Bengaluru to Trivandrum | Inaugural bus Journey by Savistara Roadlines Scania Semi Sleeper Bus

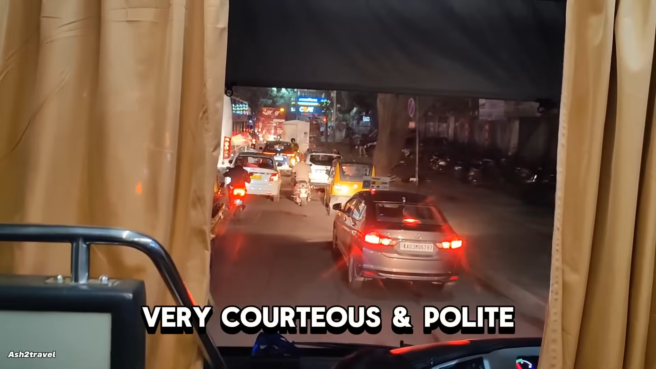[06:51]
I'll give you a call, okay? So once vehicle crosses Marivala, I'll give you a call.
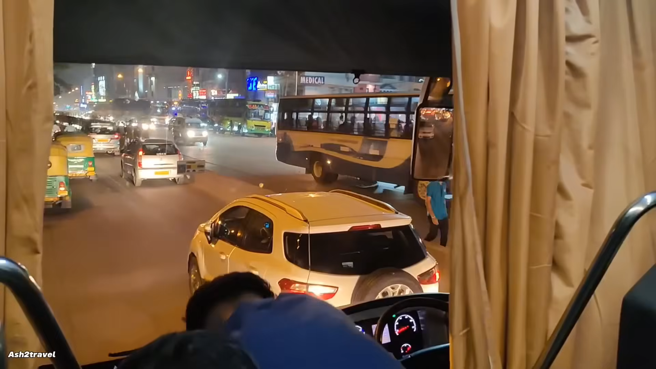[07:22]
you can see Kerala, North Kerala buses.
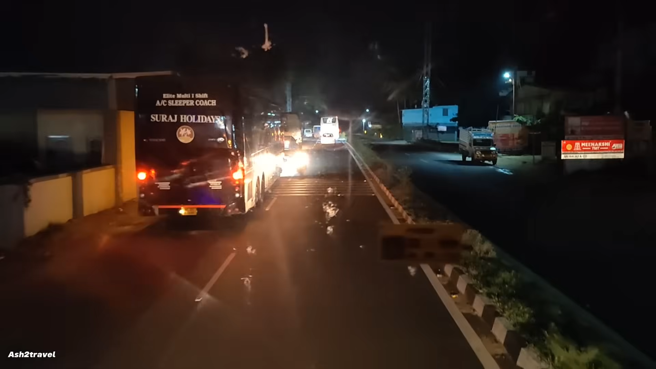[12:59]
सो ये वाला जो रास्ता है वो अंदर वाला रास्ता है, अवॉइडिंग कृष्णागिरी बिकॉज ऑफ द ट्रैफिक.
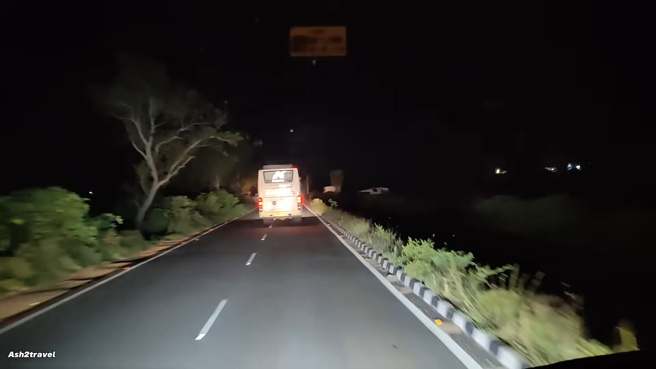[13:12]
और फिर आगे जाके ये रास्ता कनेक्ट करेगा टूवर्ड्स धर्मापुरी. अभी फ़िलहाल सब बसेस ये रूट से ही जा रहे हैं. दैट इज़ व्हाट आई वाज टोल्ड बाय द स्टाफ. तो ये इनसाइड वाला रोड जो बीच बीच में थोड़ा यू नो बैड पैचेस ऑफ रोड है, अदरवाइज इट्स ओके. बट ज़्यादा स्पीड मेंटेन नहीं कर सकते इसमें.
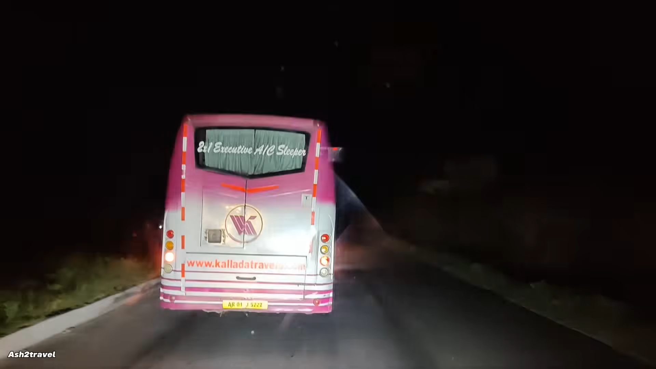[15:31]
तो ये जो हमारे आगे वाली बस है किंगफिशर कनेक्ट बस एक्स बीआरएल, इनके जो ड्राइवर है कुछ ज़्यादा ही यू नो रैश टर्न भी लेते हैं।
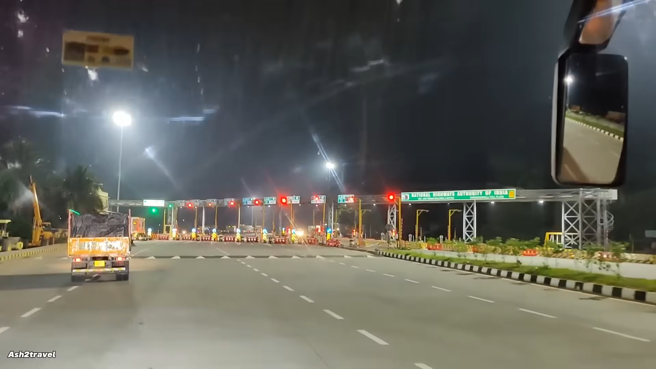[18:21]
तो जस्ट चेक करें जे एस आर वाली स्कैनर दिख रही क्या, बट थोड़ा अच्छा खासा लीड दे दिया लगता है।
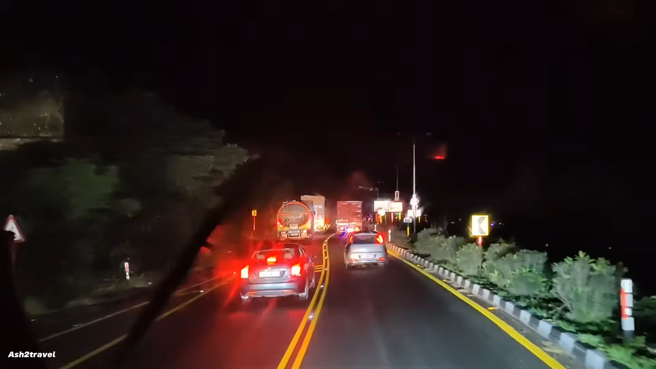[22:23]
तो ये थोपुर घाट थोड़ा डेंजरस घाट है क्योंकि ये थोड़ा नैरो घाट है,
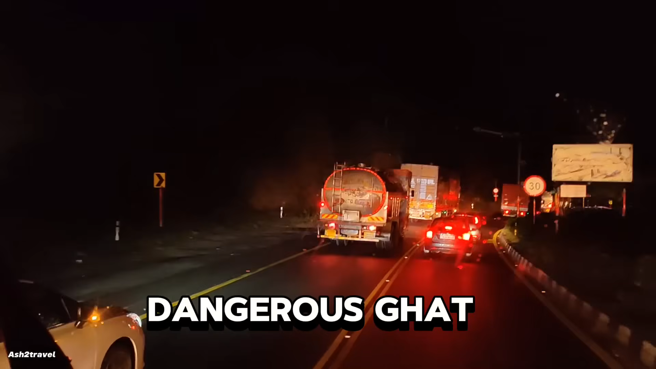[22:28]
और जैसे फॉर एग्जांपल कोई ट्रक अगर यू नो रुक गया या एक्सीडेंट हो गया तो रोल ओवर के चांसेस काफ़ी है।